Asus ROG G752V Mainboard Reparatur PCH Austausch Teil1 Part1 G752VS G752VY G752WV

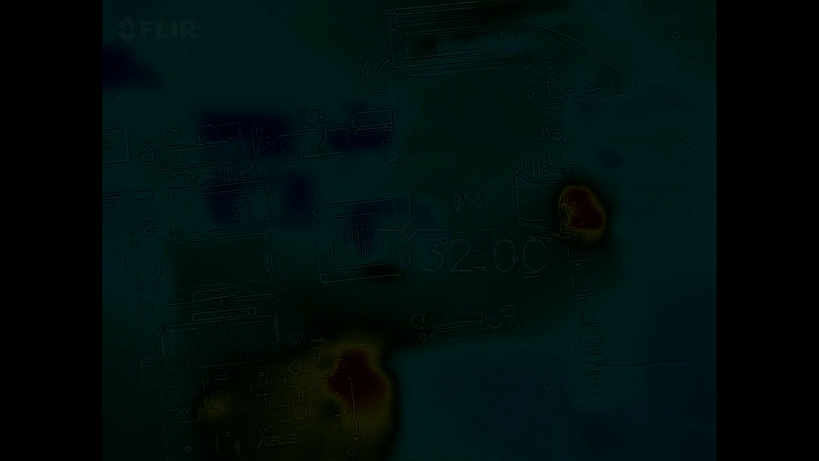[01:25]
On screen: spot 32.0°C
So, wenn man sich das Ganze hier anschaut, dann sieht man wirklich, dass da was warm wird.
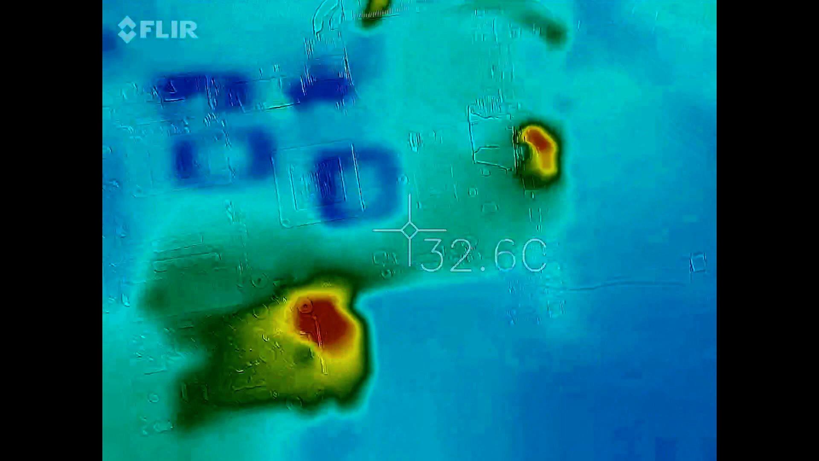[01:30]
On screen: spot 32.6°C
Und zwar hier an der Stelle.
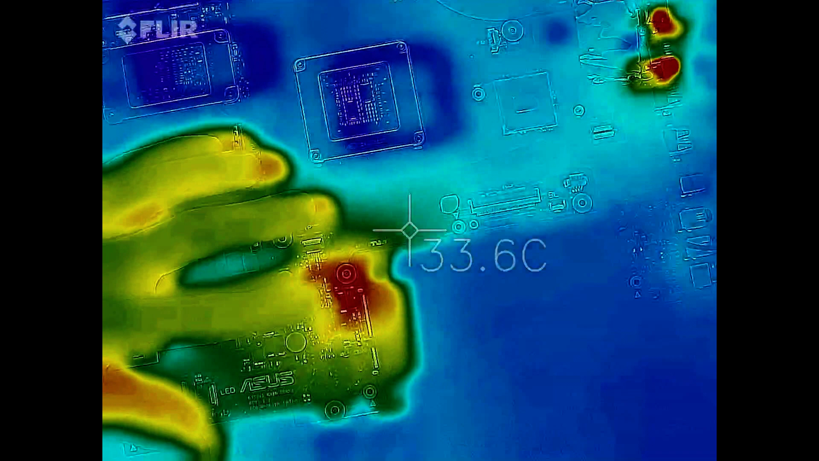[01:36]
On screen: spot 33.6°C
Hier. Diese Stelle ist einfach Reflexion von einer Folie,
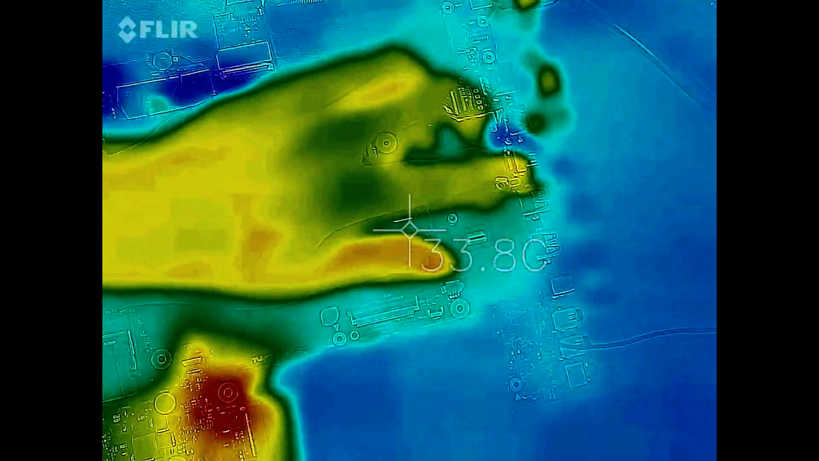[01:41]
On screen: spot 33.8°C
die einfach die Wärme reflektiert.
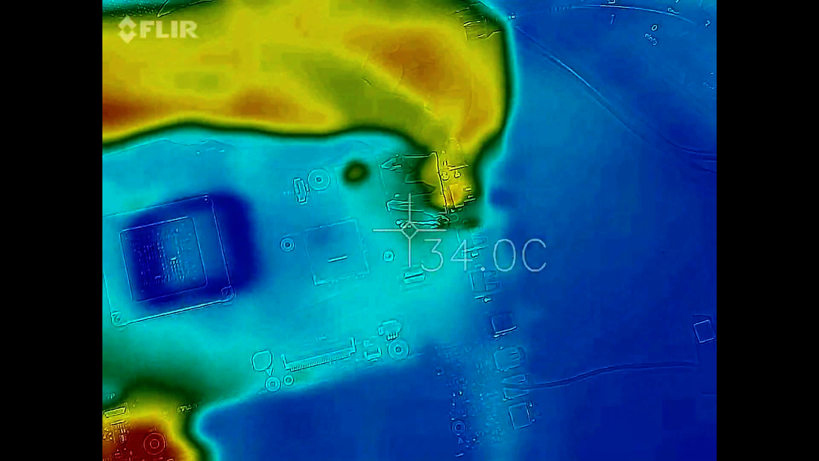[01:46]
On screen: spot 34.0°C
Und aber an der Stelle ist es eindeutig, dass hier was warm wird.
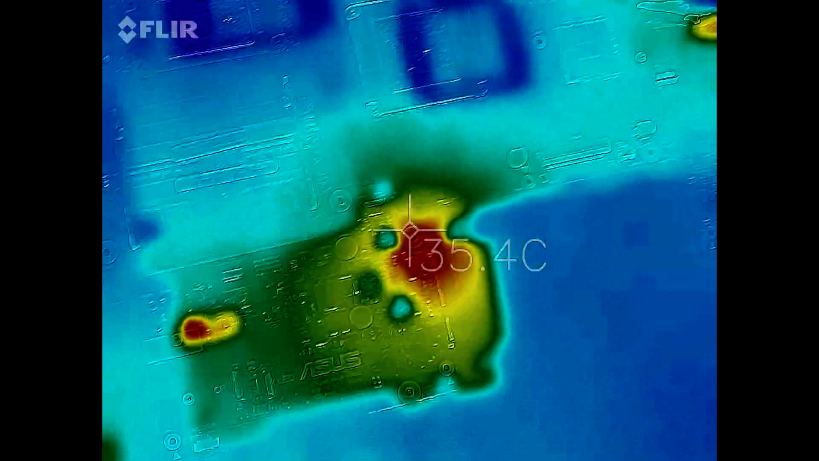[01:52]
On screen: spot 35.4°C
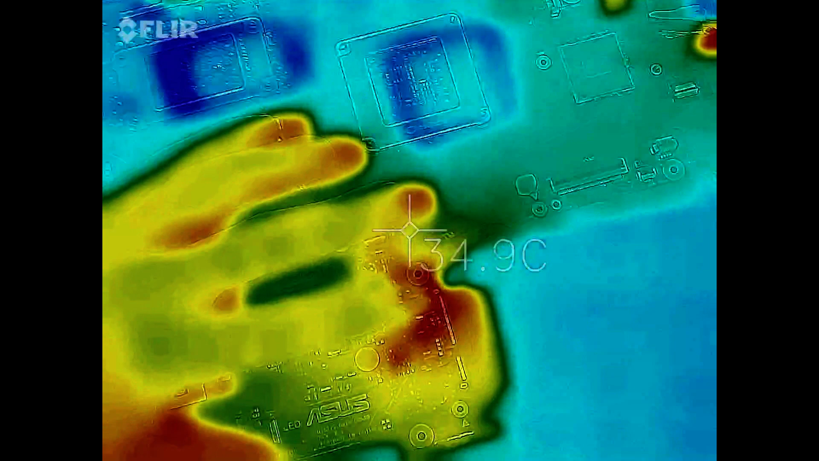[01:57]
On screen: spot 34.9°C
Und das ist dieser Chip hier. Kann man sogar mit dem Finger tasten in dem Fall.
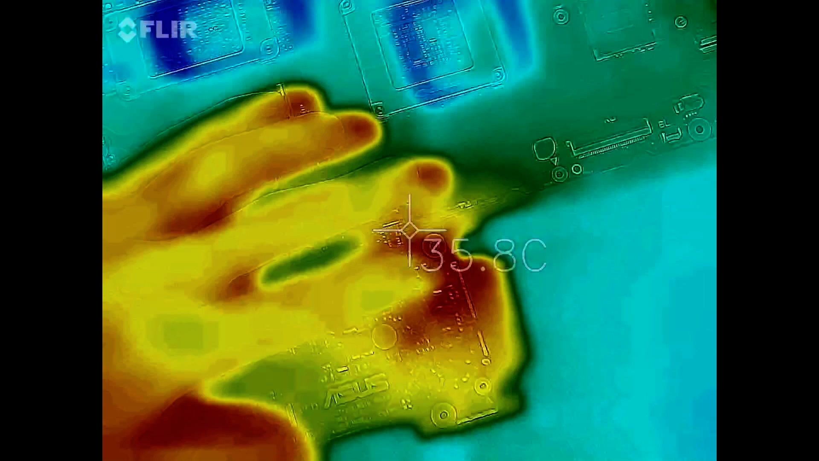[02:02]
On screen: spot 35.8°C
Und zwar ist es ein Step-Down-Controller für einen Abwärtswandler.